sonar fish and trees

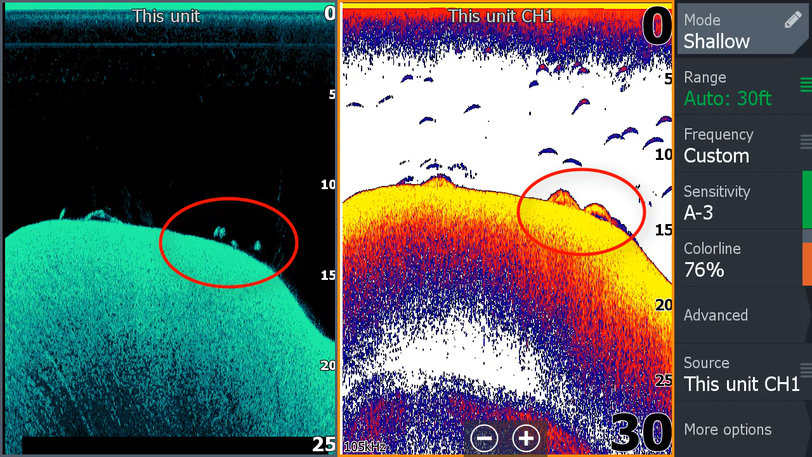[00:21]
So I delayed the mapping, put a waypoint on them, and stopped over them with my trolling motor and spot-locked on them, got the jigging rod out, didn't catch anything, and I could see there was a fish there, but I couldn't figure out the yellow line that never moved as the boat swung, and all the blue stuff. First I thought it was the big school of bait fish, and then I'm going, I don't know what this is. So, I dropped the multi-view, aqua-view camera.
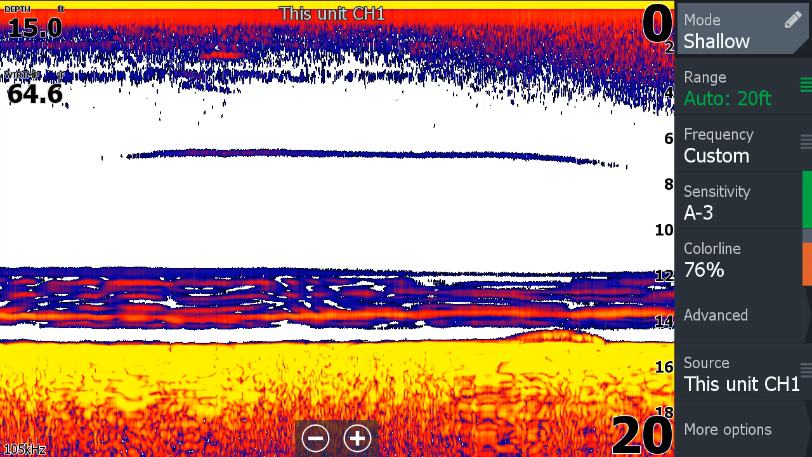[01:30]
On screen: depth 15.0 ft
So, sonar doesn't always show you exactly what we're used to seeing. It just bounces sound off of targets and gives us confusing pictures at times.